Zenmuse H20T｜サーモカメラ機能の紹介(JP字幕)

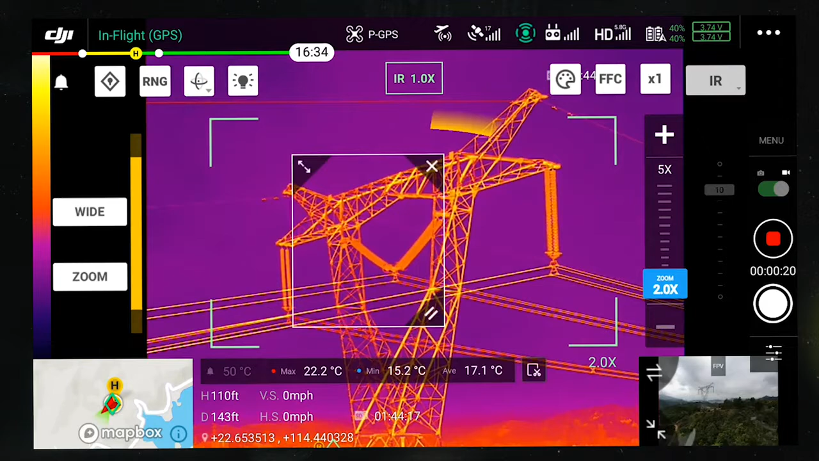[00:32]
On screen: max 22.2°C, min 15.2°C
To use area measurement, drag an area on the screen and move around. The highest, lowest, and average temperature of this area will be displayed on the screen.
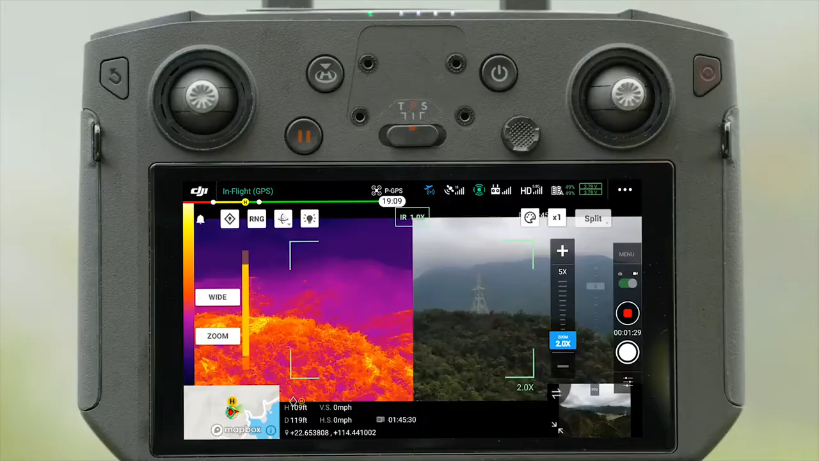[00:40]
In split mode,
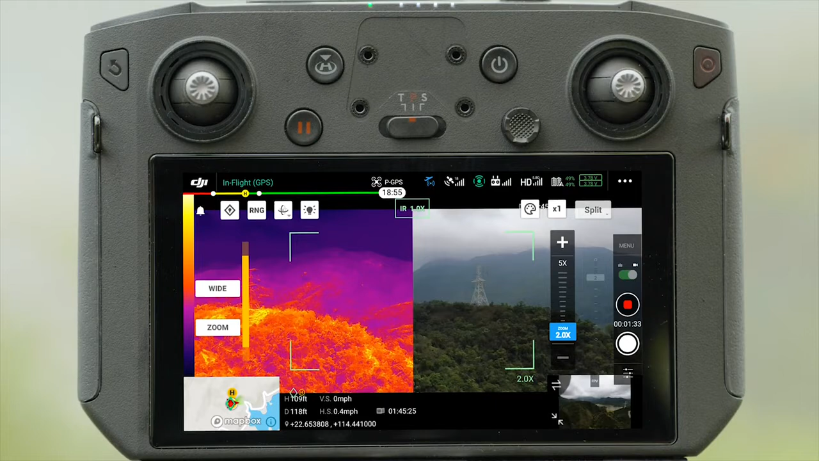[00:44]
both the footage that the infrared thermal and wide-angle camera captures will be displayed side-by-side.
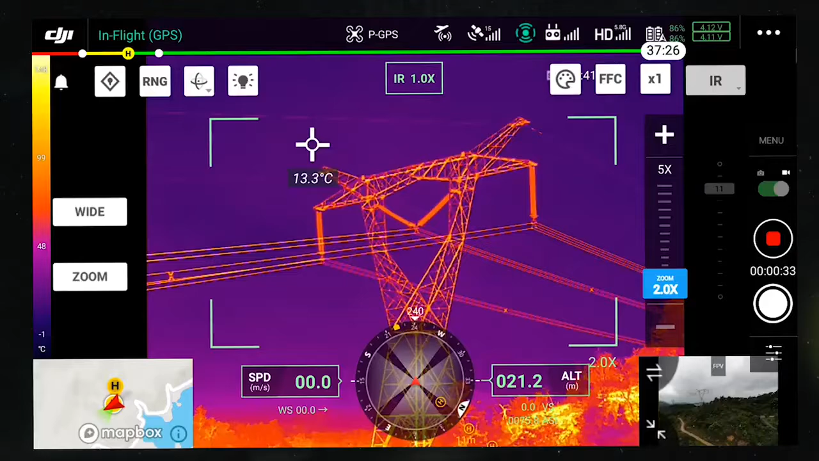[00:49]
On screen: spot 13.3°C
In addition, you can tap to adjust the digital zoom of the infrared thermal camera by up to 8 times.
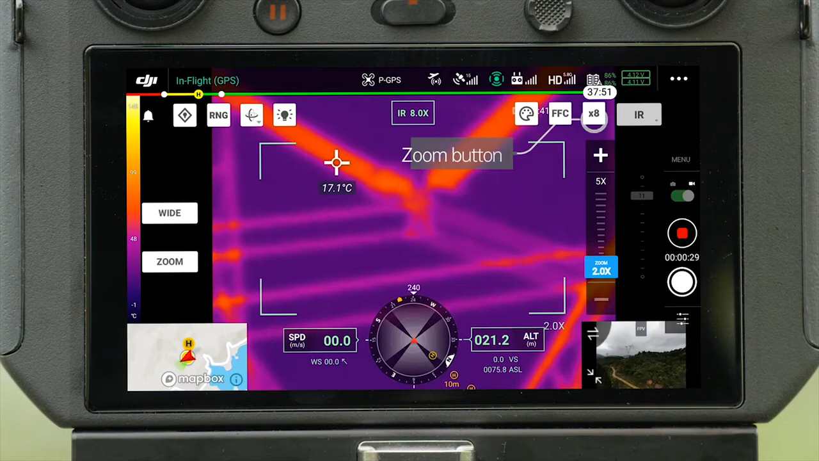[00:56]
On screen: spot 17.1°C
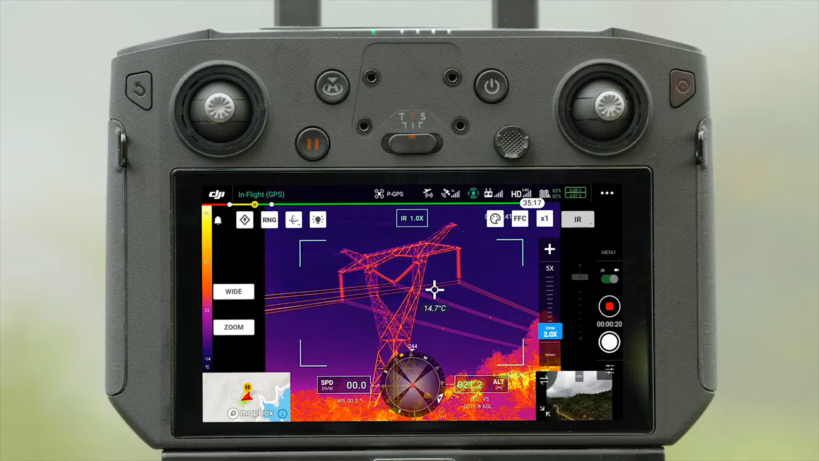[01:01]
On screen: spot 14.7°C
Isotherm allows designated temperature ranges to be represented with different color schemes. Objects beyond the range will be represented in gray.
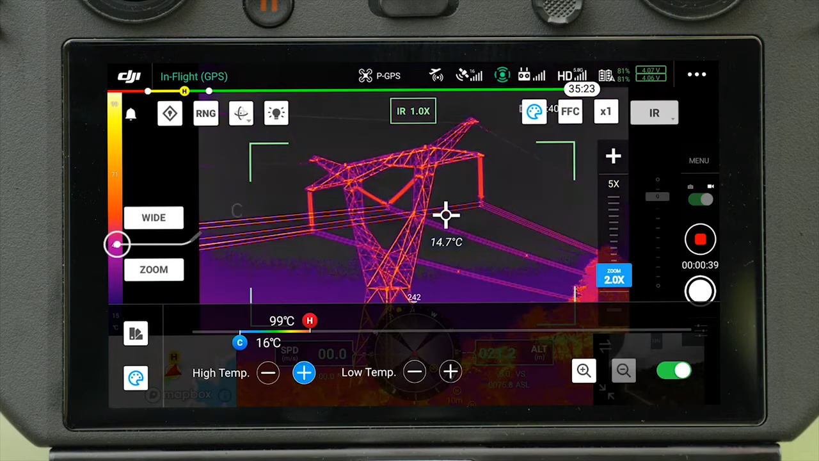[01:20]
On screen: spot 14.7°C, scale top 99°C, scale bottom 16°C
The palette bar on the left will also adapt to the preset temperature range to better
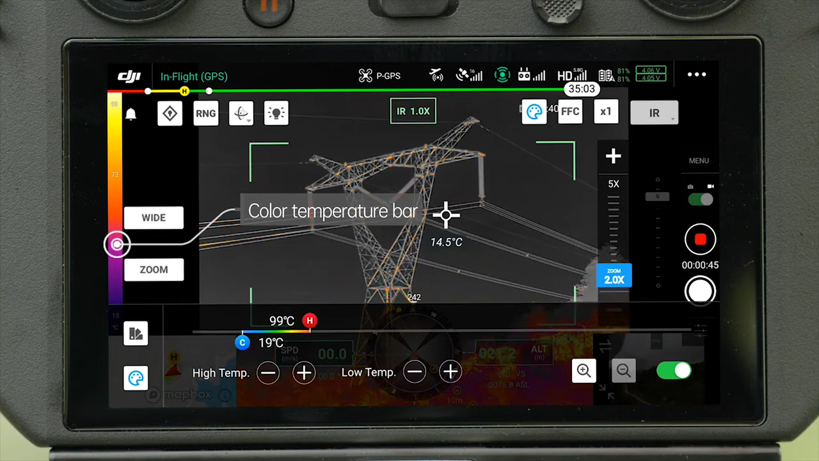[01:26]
On screen: spot 14.5°C, scale top 99°C, scale bottom 19°C
reflect the correspondence between color and temperature.